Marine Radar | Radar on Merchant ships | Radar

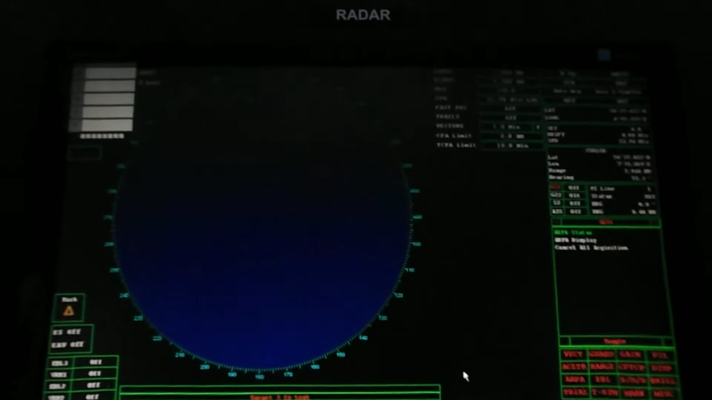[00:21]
The switch out procedure. Check if radar scanner and mast is clear.
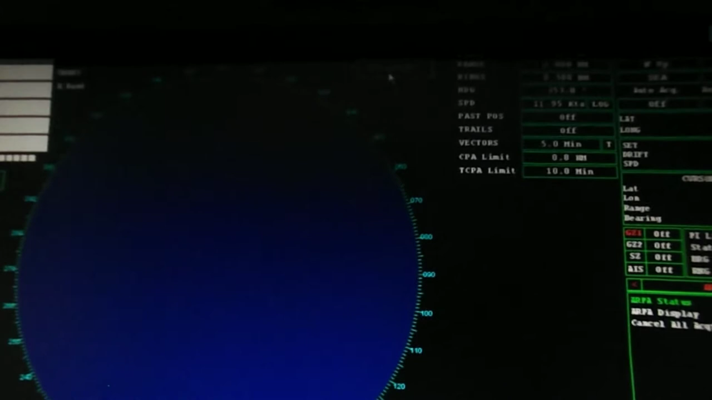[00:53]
The adjusting controls of a radar.
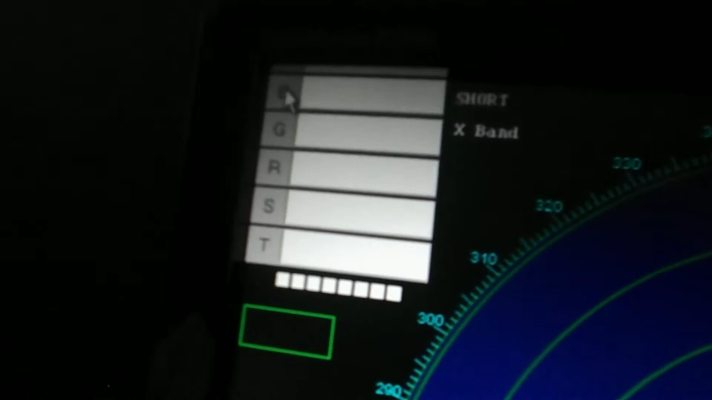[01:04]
The first one is brilliance.
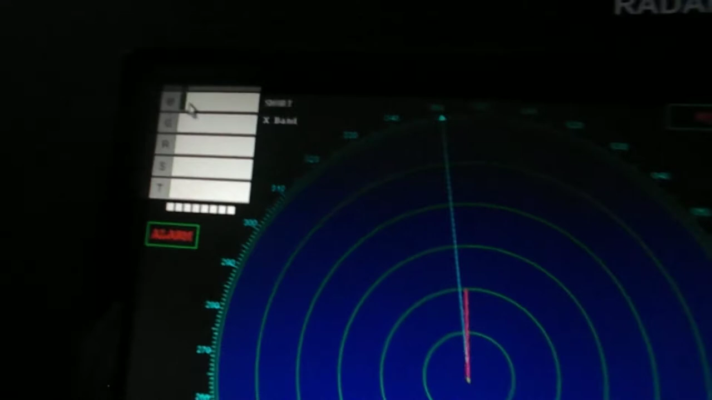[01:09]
This control is used for adjusting the brightness of the radar screen. This control is set till the trace is visible. The next control is the tune.
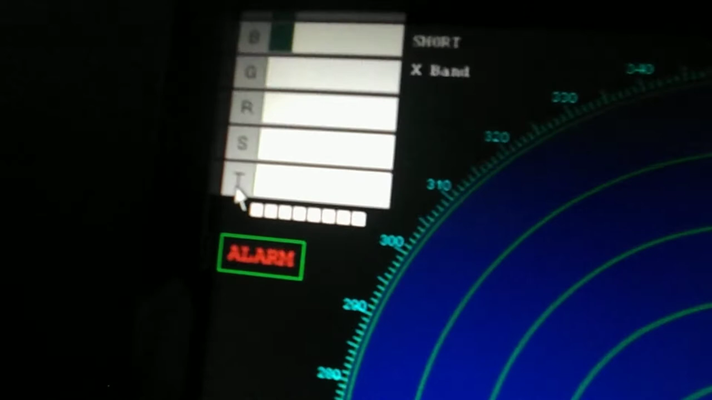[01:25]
This control is used to match the transmitting and receiving frequency. This control is set till we get the best possible picture on the screen. The tuning indicator bar below this shows how much the
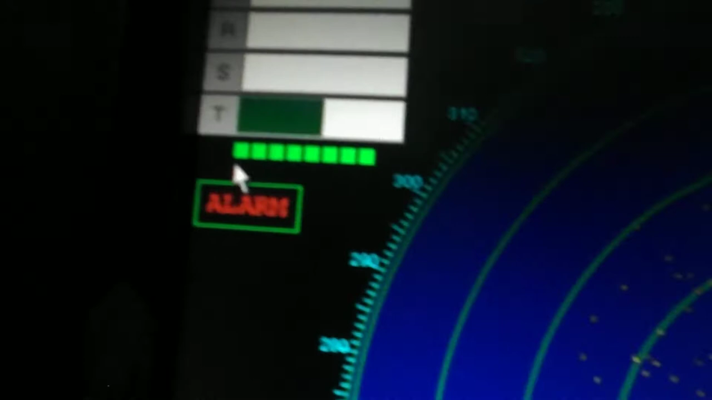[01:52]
frequency is set to and this bar should be at maximum. Next is the gain.
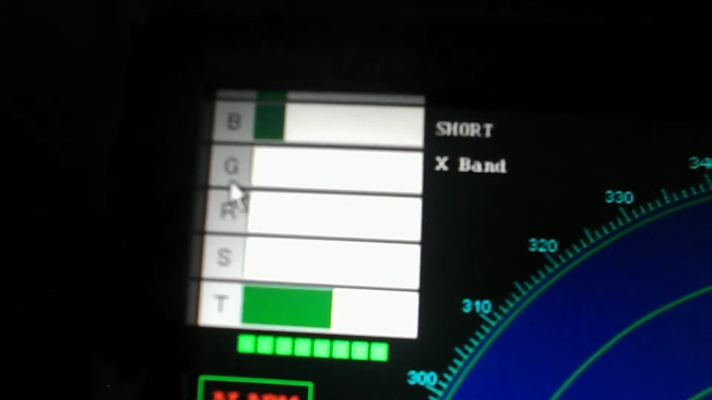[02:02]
This control amplifies the signal strength. This control shall be set till a dotted or speckled background is obtained. This shows the amplified strength of the received echoes. The next control is the gain.
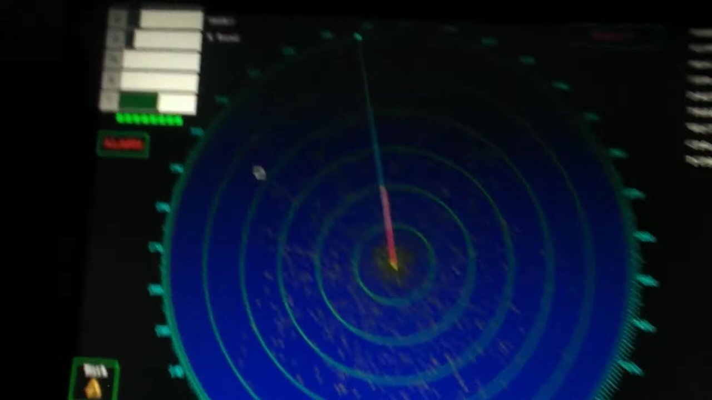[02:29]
This control is the gain.
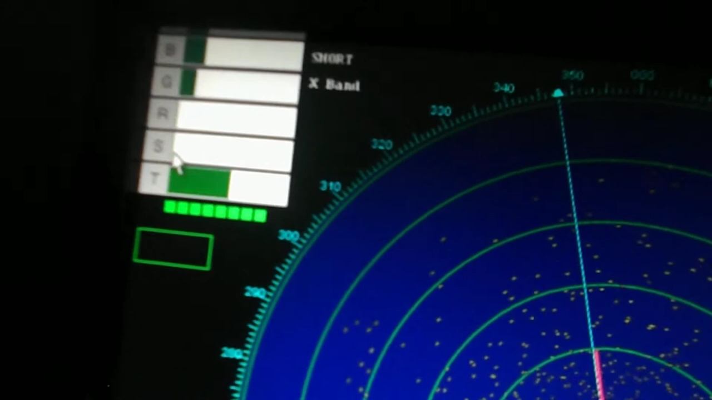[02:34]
This control removes and suppresses echoes upto 3 nautical miles. This control shall be set optimum for the present condition.
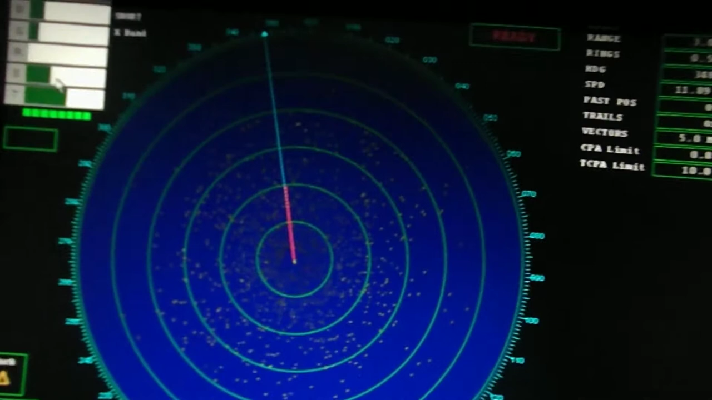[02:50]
The next control is the gain control. The next control is the anti rain clutter. There. There. Post, post.
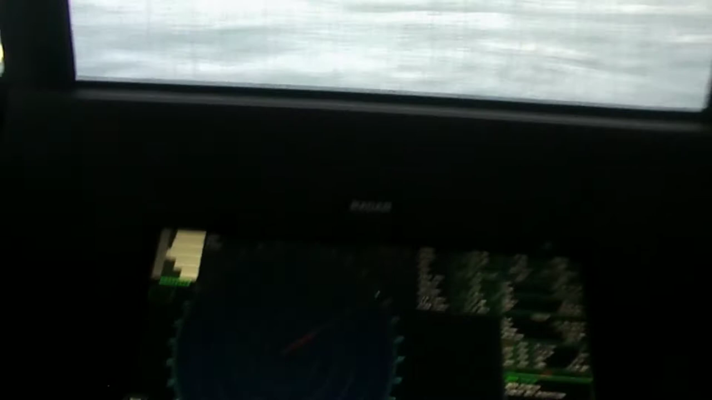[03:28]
This control breaks up rain echoes over the entire rain. As shown on the screen, this shall be set till the present target is visible.
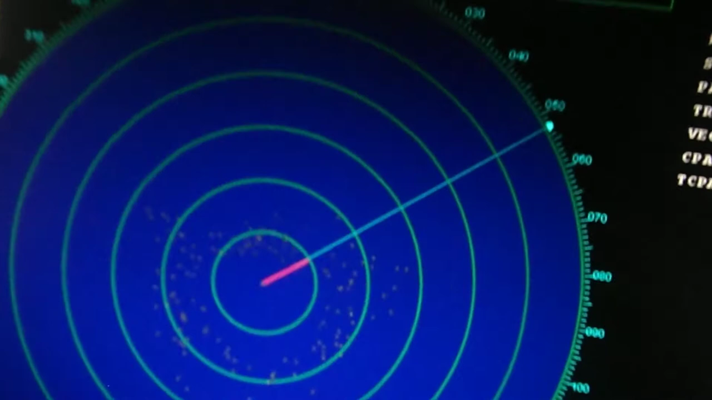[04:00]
This control shall be reduced to minimum if there is no rain.
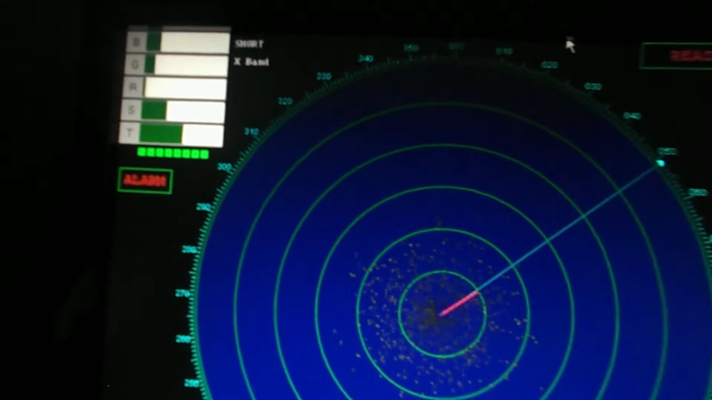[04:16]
The next control is adjusting the range.
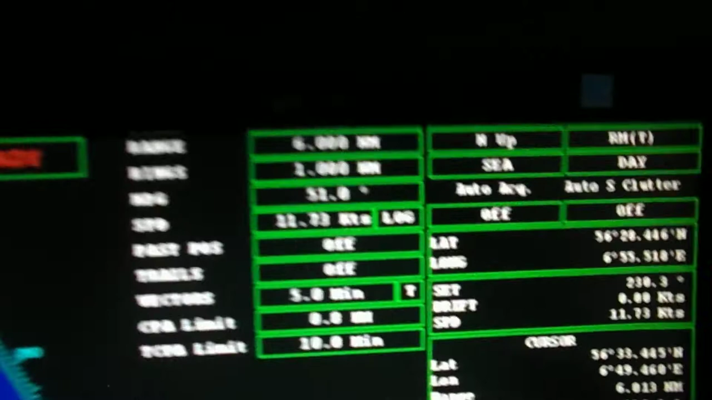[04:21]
The range shall be changed frequently once in a while
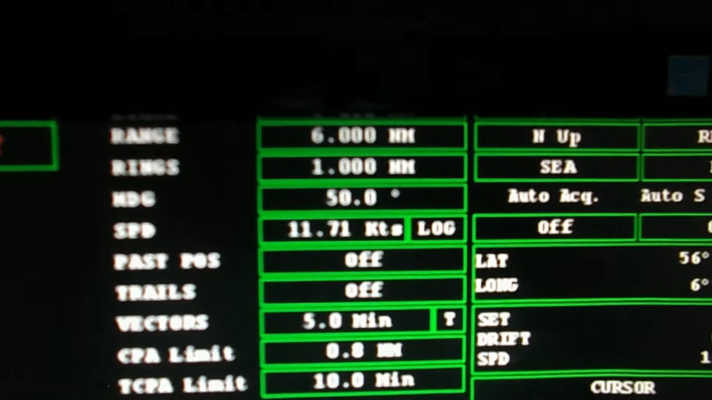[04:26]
and shall also be kept for long range once in a while.
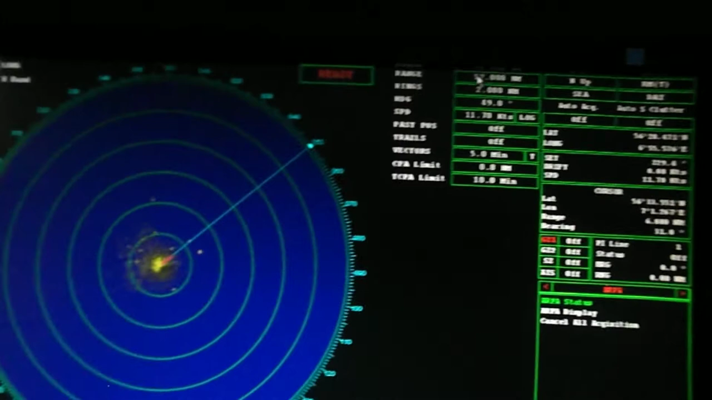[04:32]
The range scale varies from 0.25 to 96 miles. After this finish, it doesn't stop.
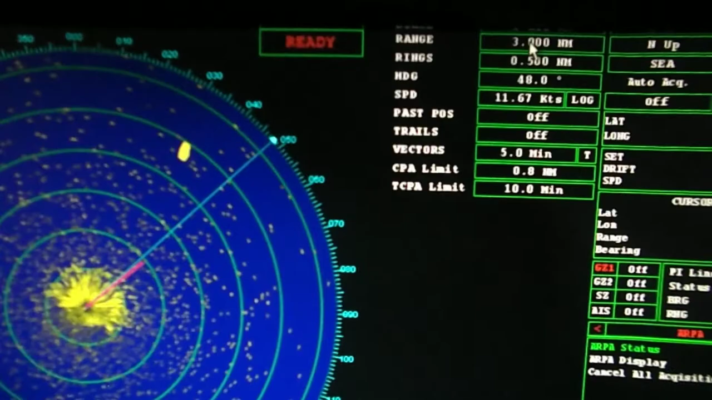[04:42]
After this finish, it doesn't stop. After this, it's two videos.
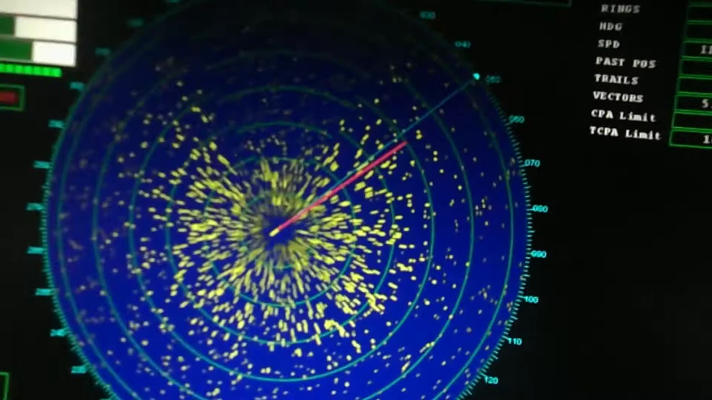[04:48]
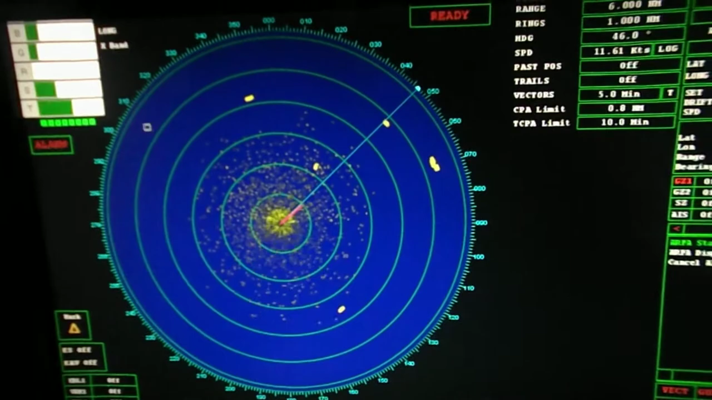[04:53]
Next is the selection of the pulse length.
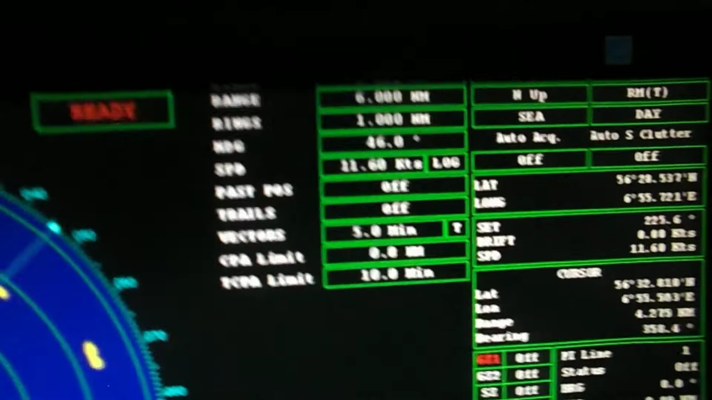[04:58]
There are three that you can choose from.
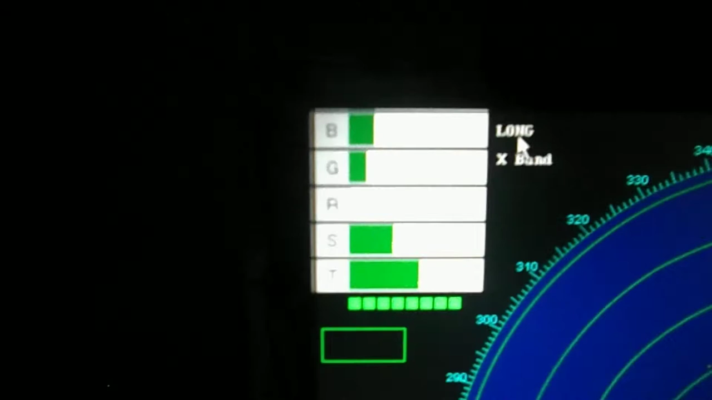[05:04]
Short pulse, long pulse and medium pulse.
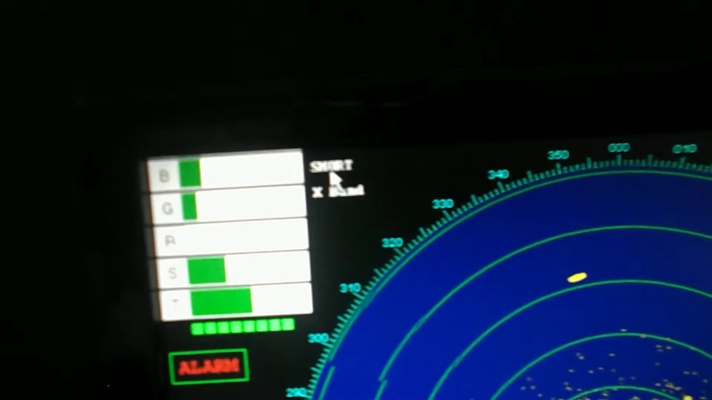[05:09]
The types of radar. There are two types that you can choose from. X band and S band. The X band. The wavelength is of 3 cm. And it is used for short range scanning. There is more clutter from sea spray and swell in this mode. Next comes the range range rings.
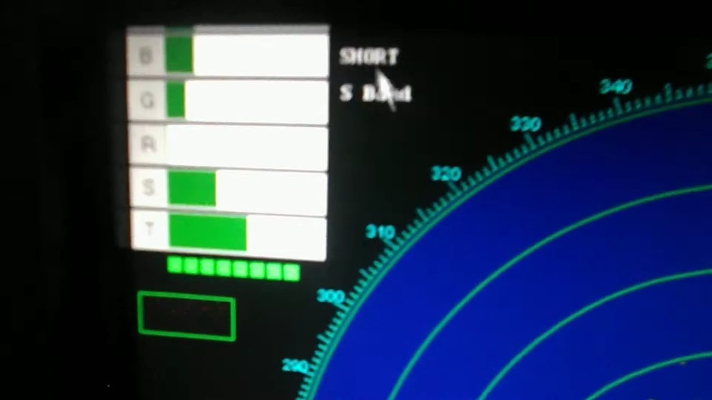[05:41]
The next is the S band mode. In this mode, the wavelength is of 10 cm. It is used for long range scanning and there is less clutter in this mode.
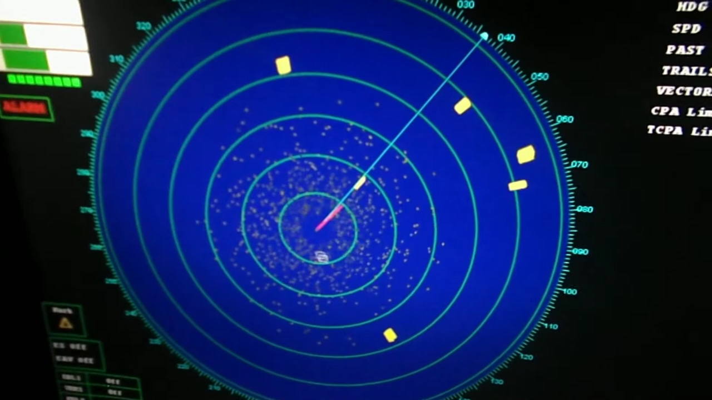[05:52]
Next comes the range rings.